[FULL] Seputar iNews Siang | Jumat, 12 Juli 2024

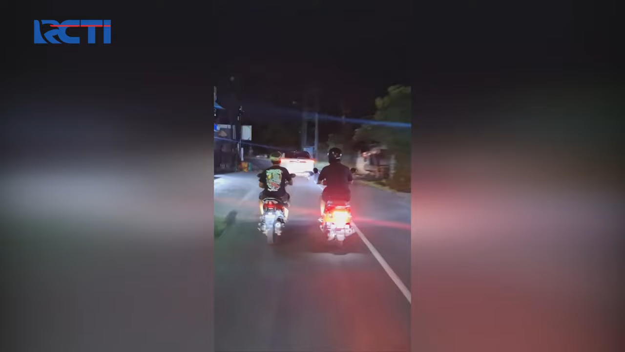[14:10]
Warga mengejar turis asing ini karena sebelumnya mobil yang dikendarainya menabrak sejumlah pengendara dan pejalan kaki.
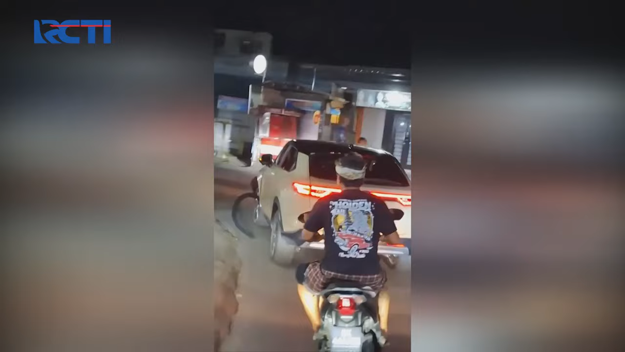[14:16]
Bukannya bertanggung jawab, namun pelaku justru kabur meninggalkan korban.